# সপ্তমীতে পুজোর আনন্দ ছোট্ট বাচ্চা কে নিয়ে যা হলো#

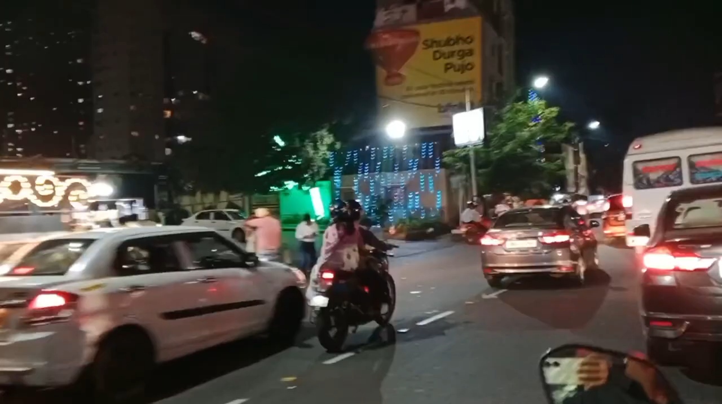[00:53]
তো বন্ধুরা আমরা বেরিয়ে পড়েছি আজকে সপ্তমী আর পুজো হপিং করবো না এটা কি হতে পারে মা তো বছরে একবারই আসে তো এ কটা দিন একটু মস্তি করে নি তো রাস্তা যখন বেরিয়ে পড়েছি
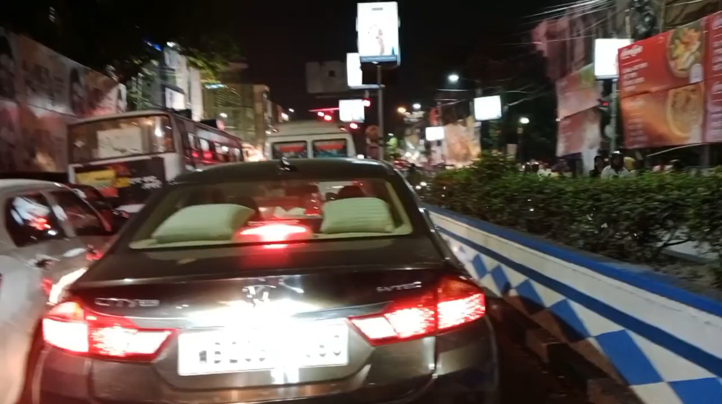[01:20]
তারপরে রাস্তায় তো যখন আবার যাচ্ছি যাচ্ছি মাঝে মাঝে তো ট্রাফিক জ্যাম থাকবে না এটা তো হতেই পারে না কলকাতার রাস্তায়
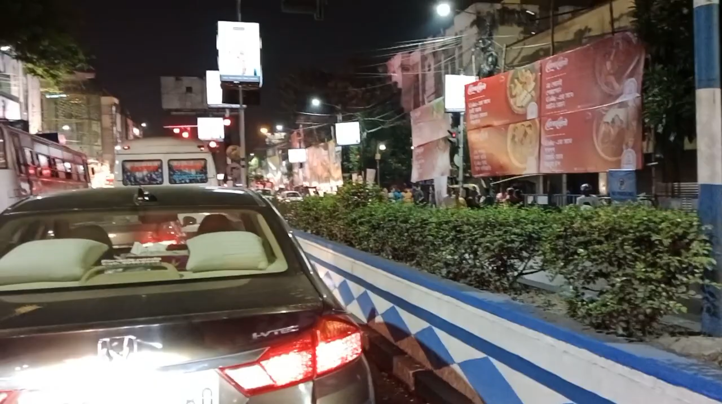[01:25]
তো এই ট্রাফিকে পড়ে গেছি এবার